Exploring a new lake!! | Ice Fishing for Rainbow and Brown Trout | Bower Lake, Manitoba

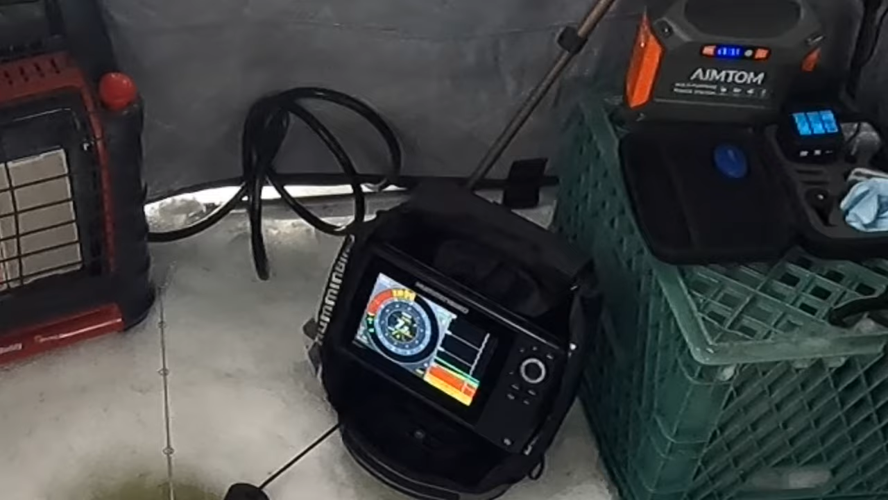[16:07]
Here we go! Here we go! Pipe, pipe, pipe, pipe. Fish, fish, fish, fish. Got him!
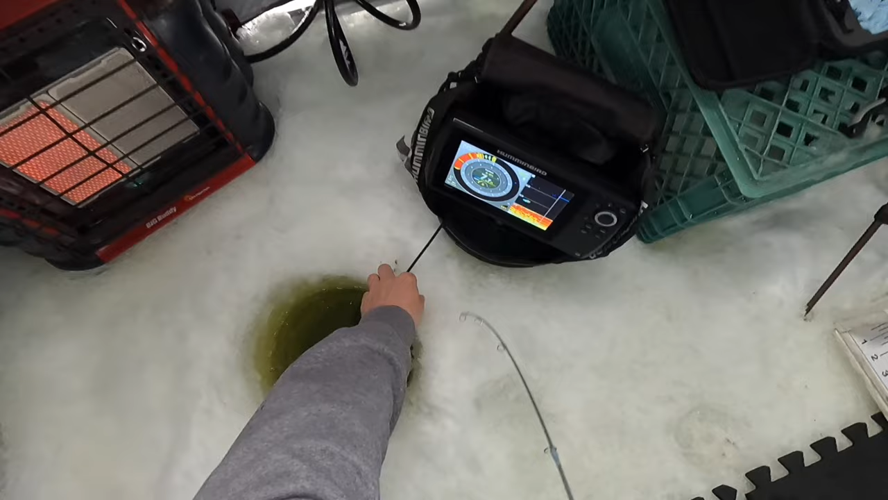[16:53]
Oh, get your transducer. Yes. Okay, let's handle this one in.